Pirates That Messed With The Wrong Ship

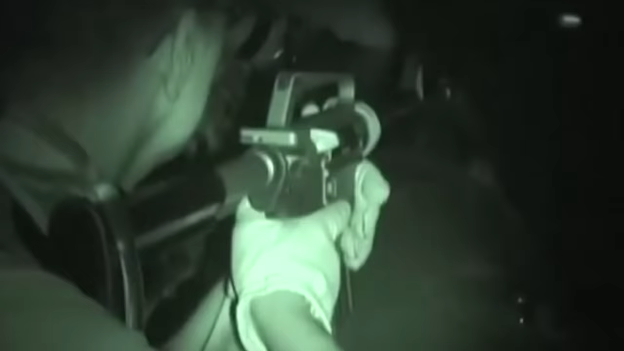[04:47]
A gunman from onboard a helicopter fires down in front of their boat, trying to get the pirates to stop in their tracks.